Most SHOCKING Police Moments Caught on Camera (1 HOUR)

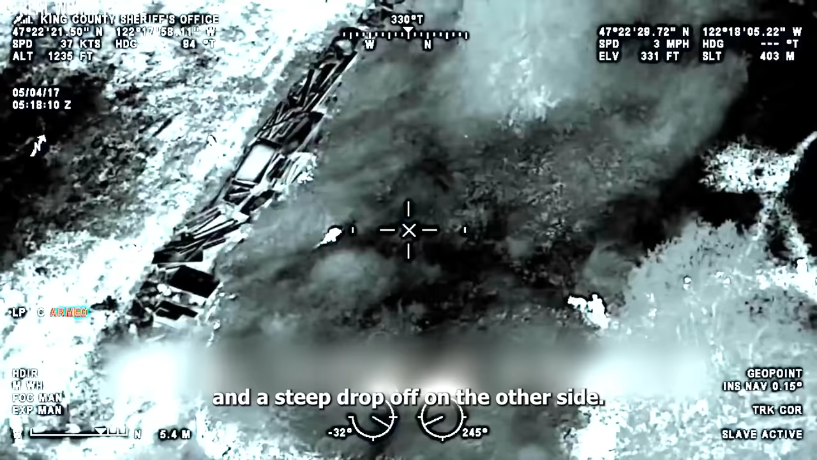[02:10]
There's a steep drop-off on the other side, but that's where he's at.
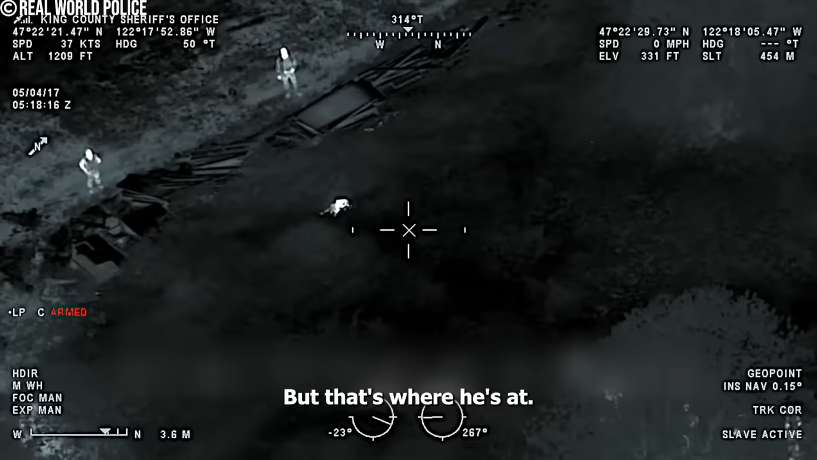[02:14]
And just so you know, there's about four or five cops just west of you. Be careful of crossfire.
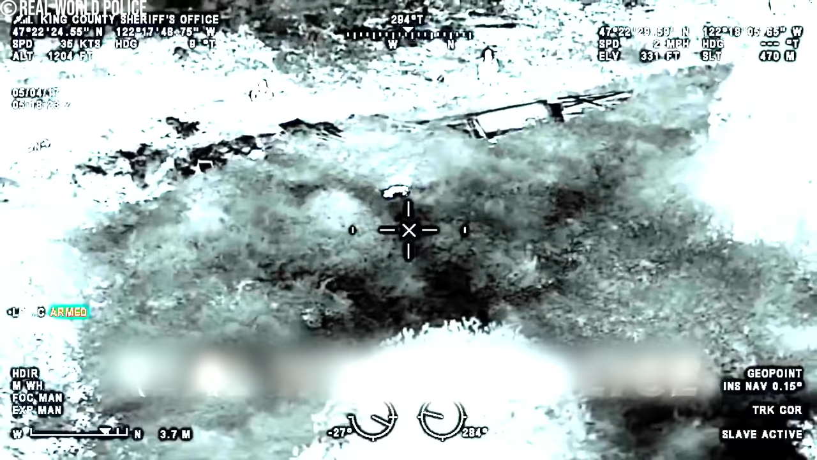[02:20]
From high above, the Guardian 1 helicopter's thermal camera tracks every move, turning the chase into a suspenseful game.
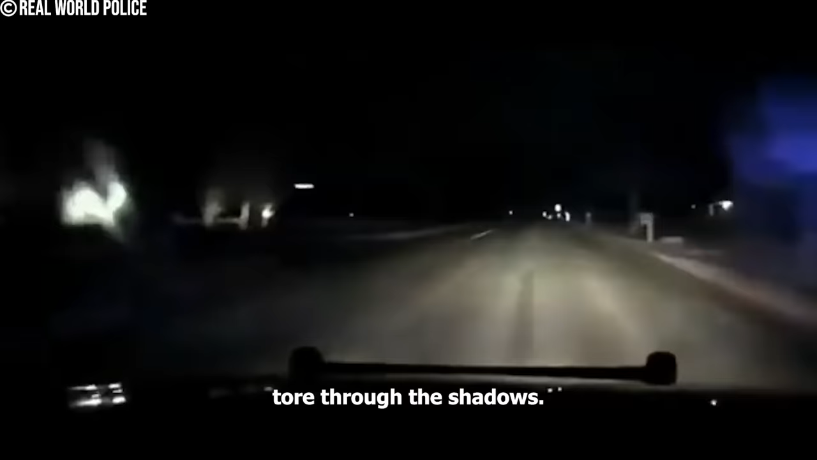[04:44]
It wasn't a mere joyride, but a perilous dance with disaster. Denver, 10 westbound.
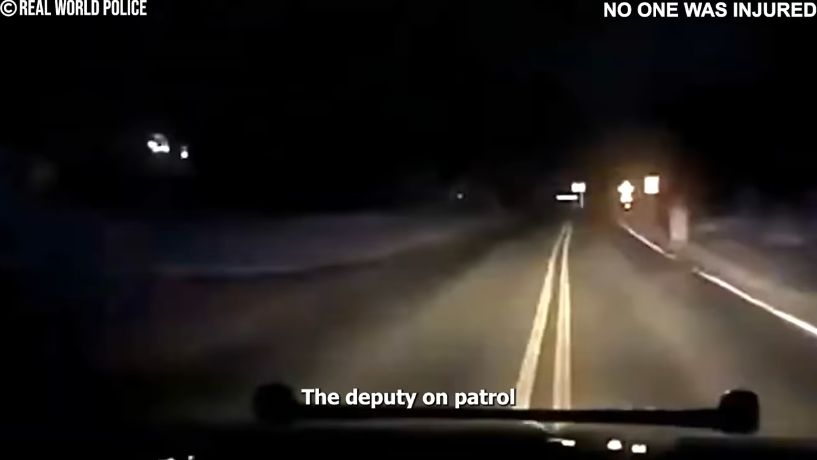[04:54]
The deputy on patrol spotted the recklessness, unaware of the impending life or death situation. With a screech, the car veered off, crashing into the dense woods, flipping and erupting in flames. All right, maybe not. He went into the woods.
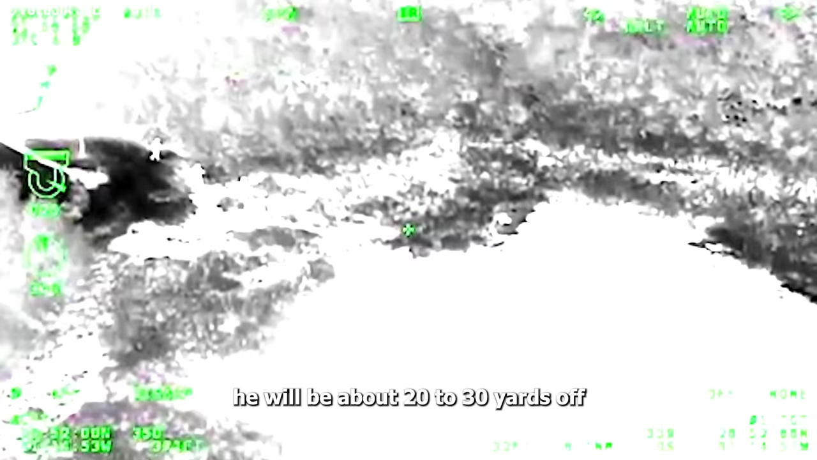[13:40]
He will be about 20 to 30 yards off your nose. 300.
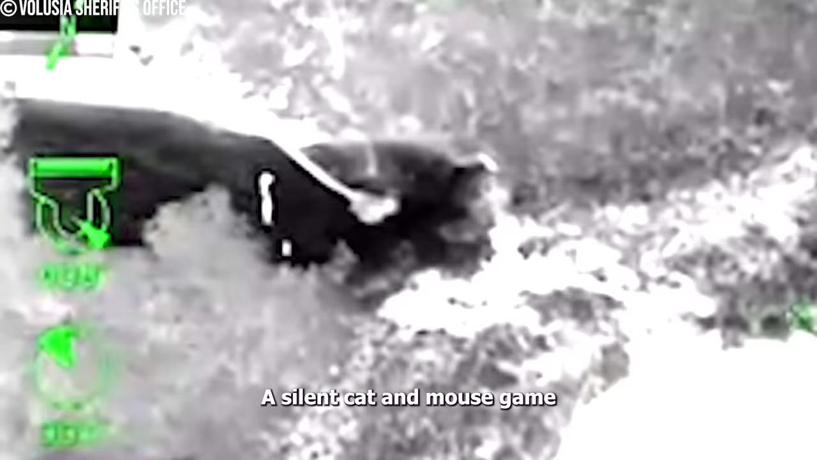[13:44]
A silent cat-and-mouse game played out as K-9 units and deputies advanced.
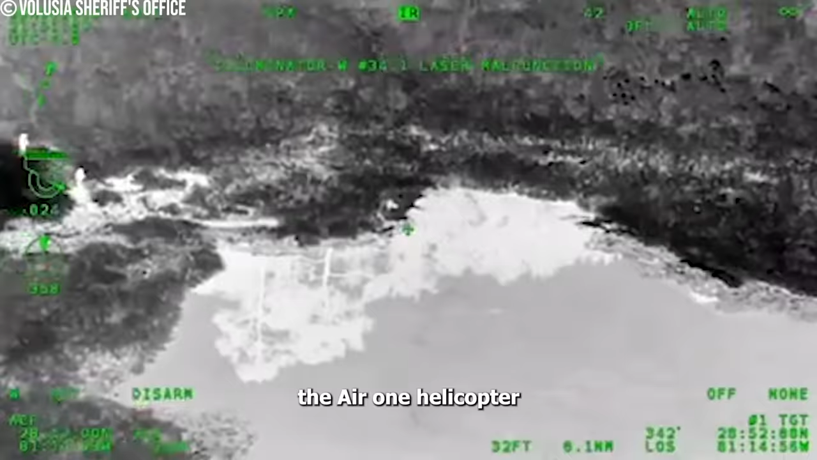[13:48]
The Air One helicopter guided forces to Torres's watery refuge.
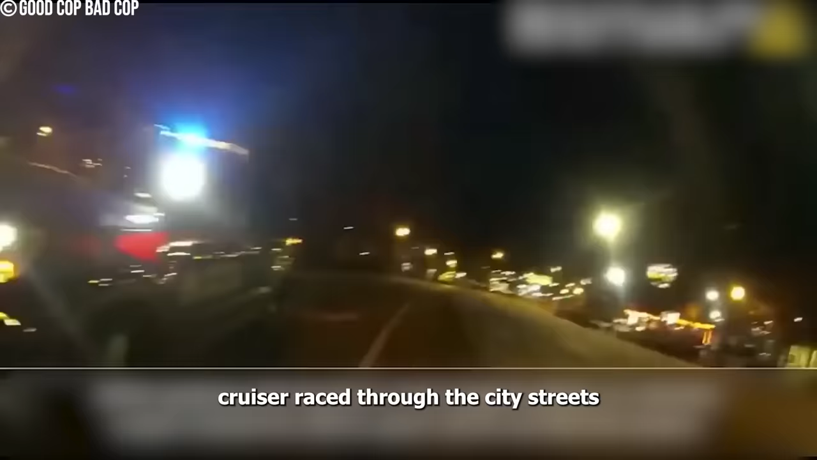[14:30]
The drama unfolded as Parker, in a stolen cruiser, raced through the city streets with wild abandon.
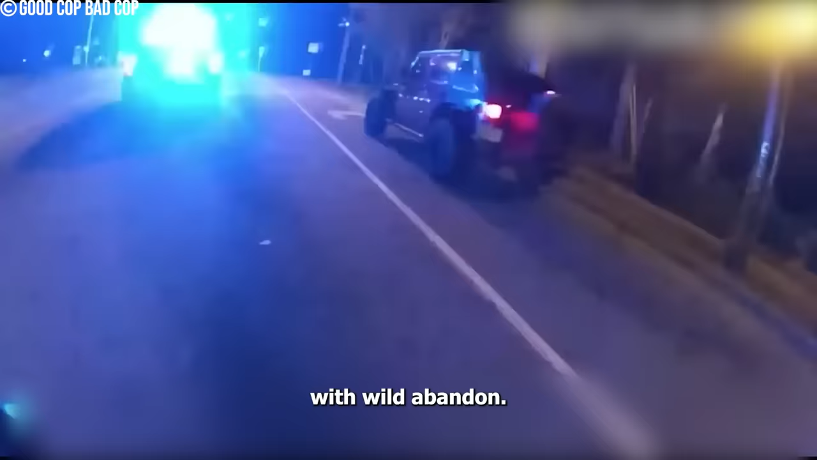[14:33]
Officers scrambled to stop him, but the situation quickly escalated into a chase.
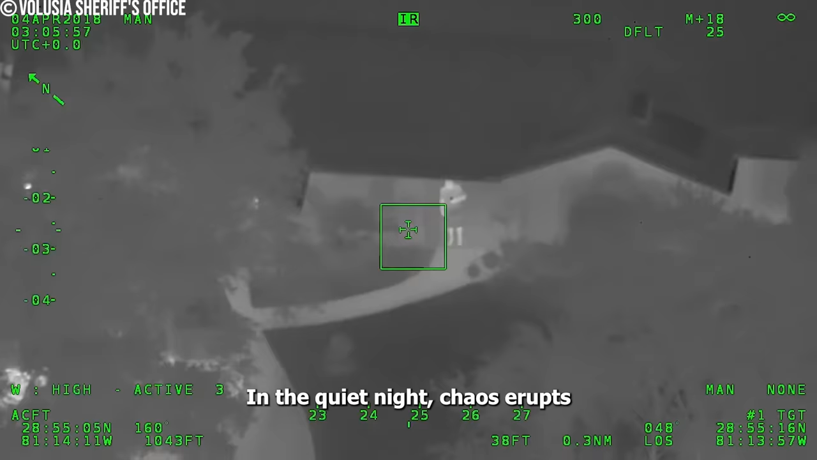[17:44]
In the quiet night, chaos erupts as a suspect brazenly points a laser at an aircraft, endangering lives. The drone's watchful eye captures the unfolding drama.
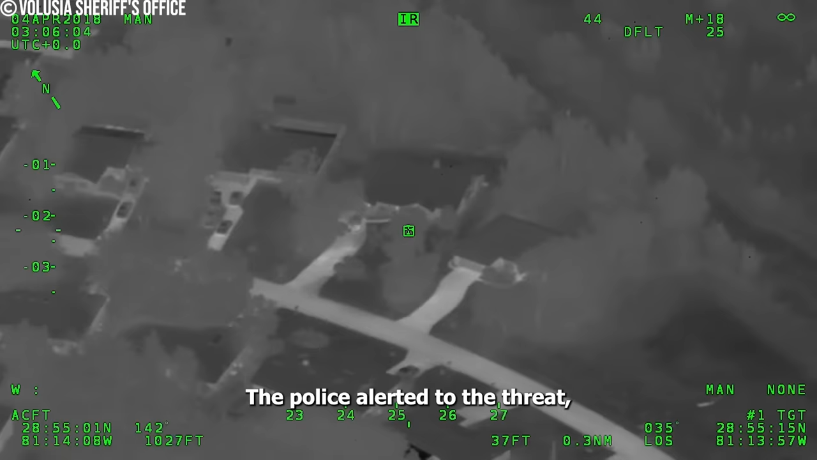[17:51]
The police, alerted to the threat, swiftly responded to the ominous act. Okay, he's in the front door entryway. It looks like he's got it in his hand. Got him on video. Yeah, he's hitting us again right now. At 2:06 a.m., tension heightens as they confront the individual in the front yard, armed with a laser pointer.
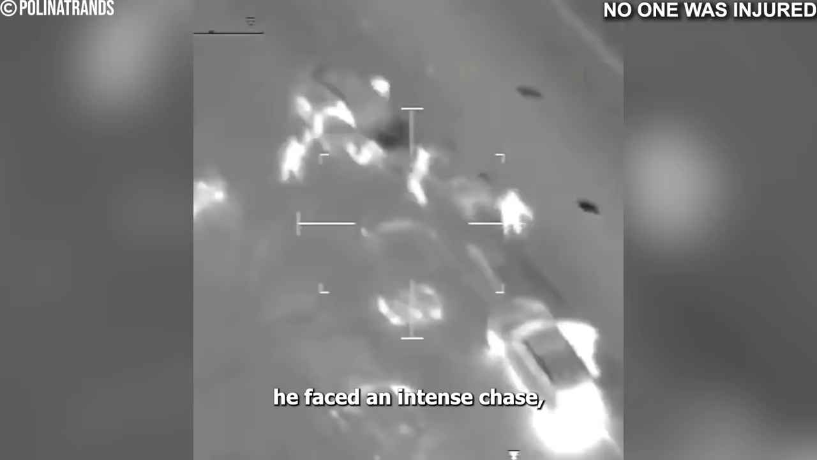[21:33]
Pursued along the A23, he faced an intense chase, helicopters hovering and police cars closing in.
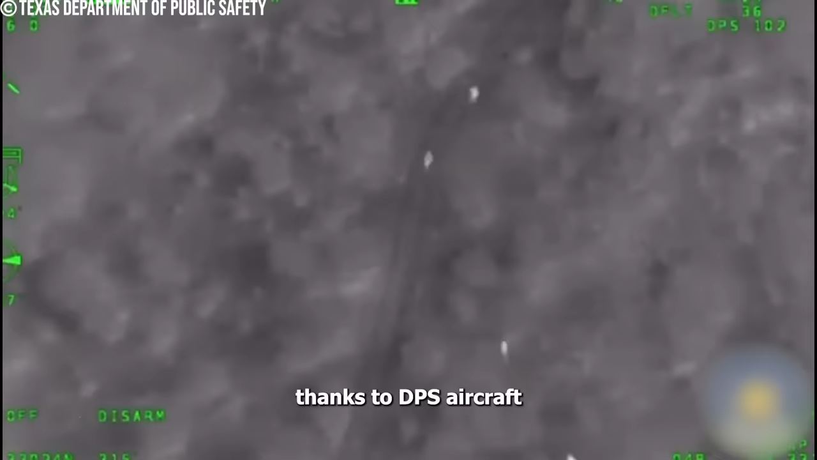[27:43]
thanks to DPS aircraft swooping in to aid in their capture.
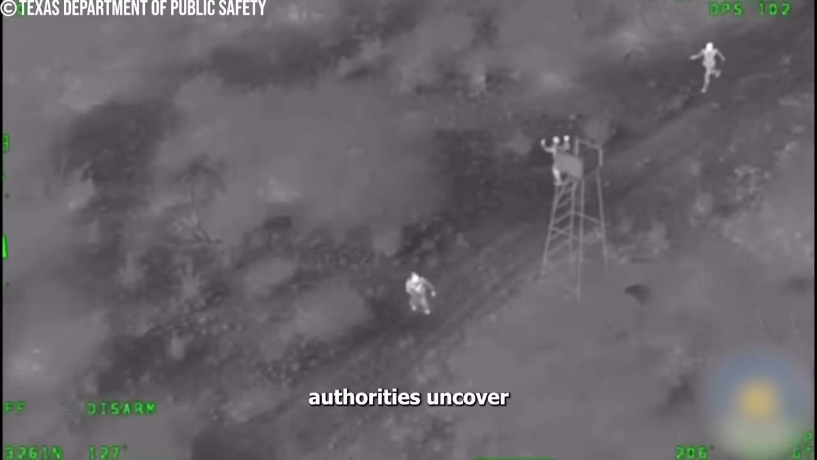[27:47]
Inside the vehicle, authorities uncover five illegal immigrants, including a terrified four-year-old from Cuba.